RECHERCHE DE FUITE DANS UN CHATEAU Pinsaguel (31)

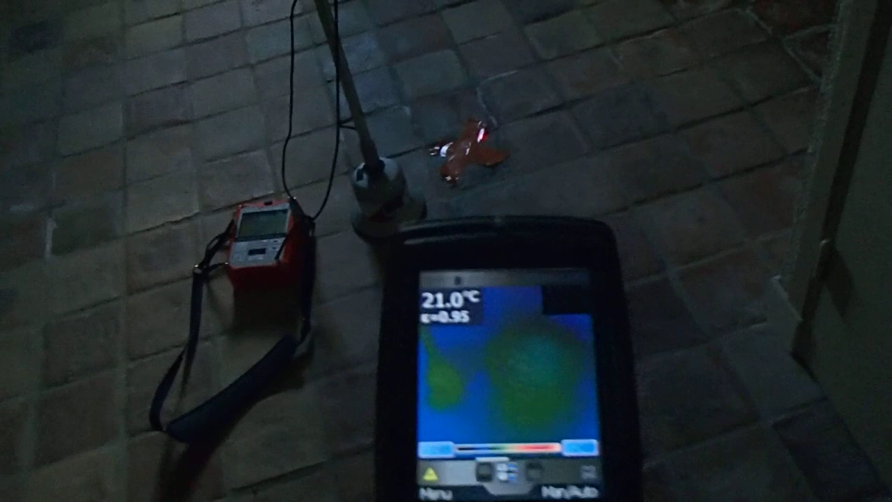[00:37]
On screen: spot 21.0°C
sur le réseau d'eau froide et non pas d'eau chaude.